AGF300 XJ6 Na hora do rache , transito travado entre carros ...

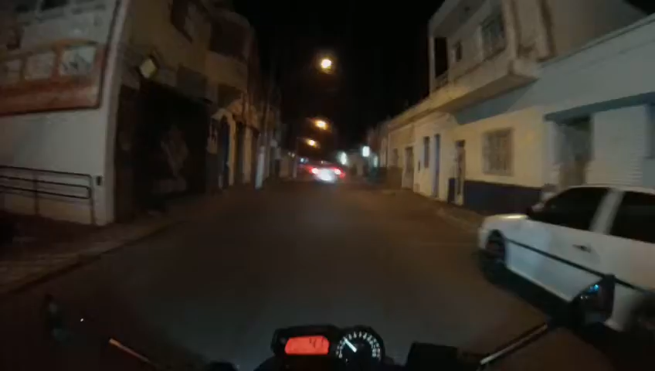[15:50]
agradeço a você que acessa o meu canal e assiste meus vídeos. Muito obrigado. Aqui a cidadã, ela vê o trânsito parado, ela entra na faixa branca para ganhar espaço. Ah, meu Deus do céu, minha linda cidade, bonita, maravilhosa.
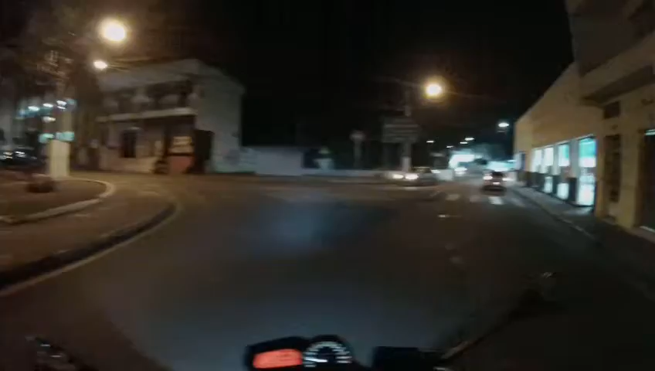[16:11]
Vou cortar caminho, não vou pelo centro, não. Boa noite, boa noite. Me desculpa a tosse. Olha que bonito o cachorro lá, olha que lindo.